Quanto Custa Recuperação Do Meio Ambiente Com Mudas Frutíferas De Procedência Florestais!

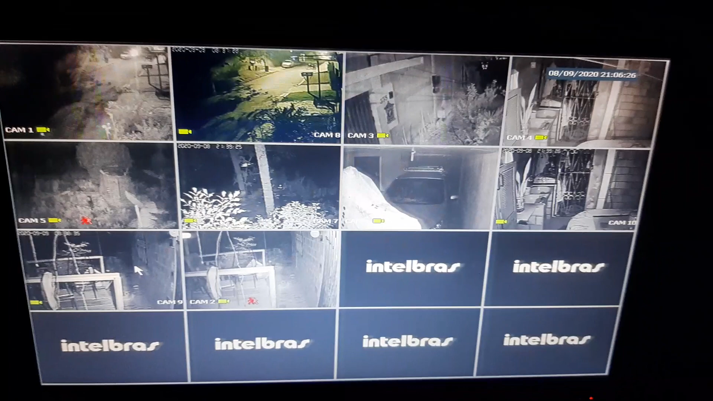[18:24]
Agora é claro, agora é preto e branco, porque é de noite, né? É tarde à noite. Aí lá em cima eu vou gravar.
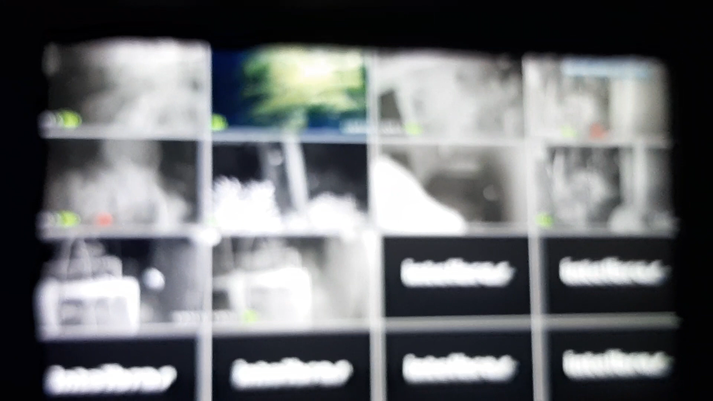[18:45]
Olha lá, todas as câmeras. Tem umas ocultas aí que não pode ser colocado aqui.
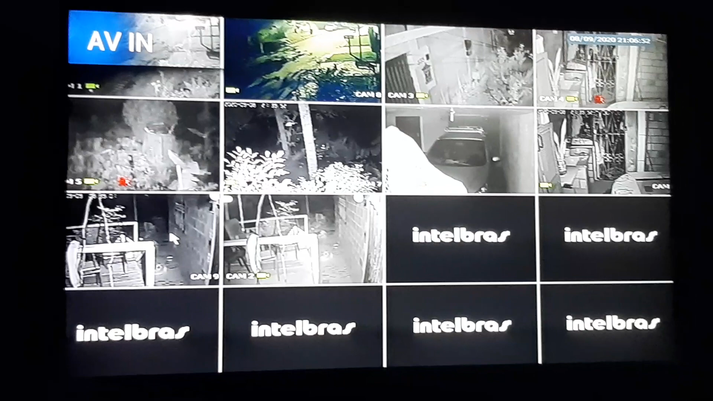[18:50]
Ó. Tá vendo aí? Então ali é a televisão. É o monitor, televisão, né? Tá captando tudinho ela. É essa aqui, ó, que é do. Olha lá, chamar lá atrás, olha lá. Essa aqui, ó. Essa aqui, daqui de casa pra piscina.
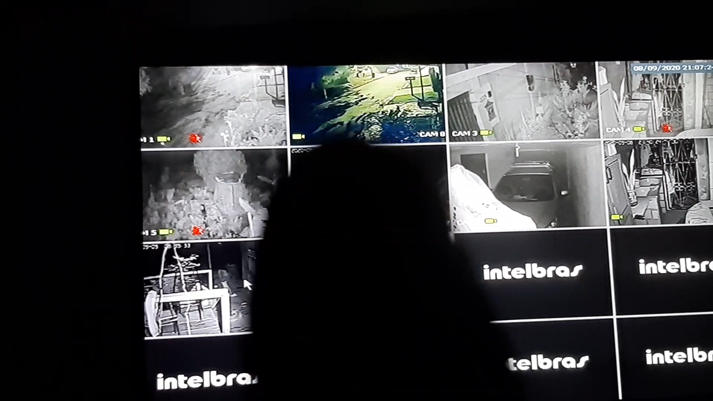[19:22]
Lá é da rua, né? Da inteligente. Essa aqui do DVR. Essa aqui da rua do DVR. Essa aqui do DVR. Então é. Como vocês estão vendo aí, ó. Da piscina não tem nada. Da piscina não tá gravando nada agora. Só tá gravando daqui, ó. Da rua tá gravando. E a da rua voltou a gravar.
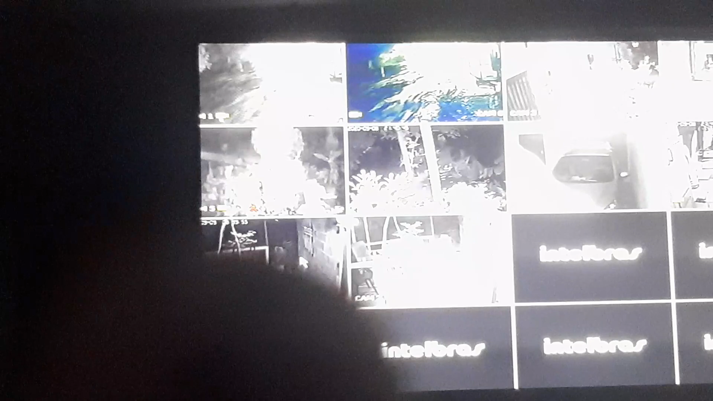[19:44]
A da piscina tá gravando. A piscina tá gravando. O fundo lá, ó.
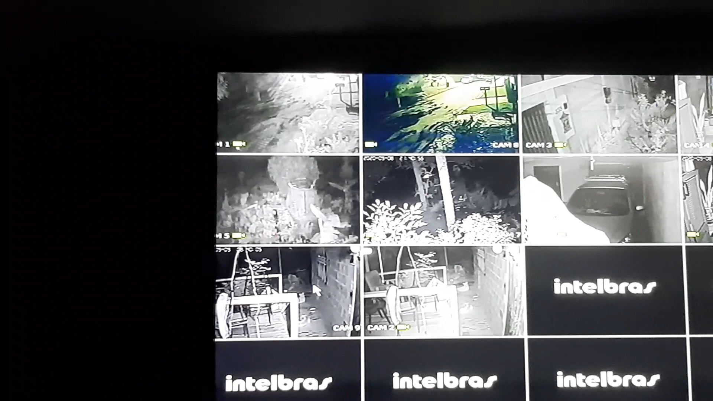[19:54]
Quando aparece um homem andando, esse não tá gravando. Esse aqui, ó.
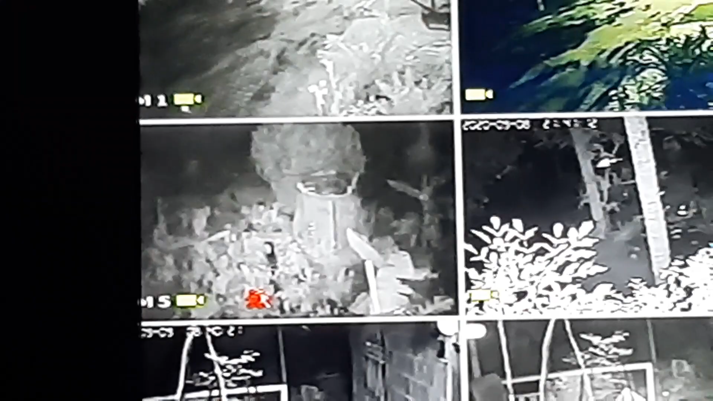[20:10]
Se tiver mo algum movimento de gente lá, dá pra saber. Ali é real, ó, o horário.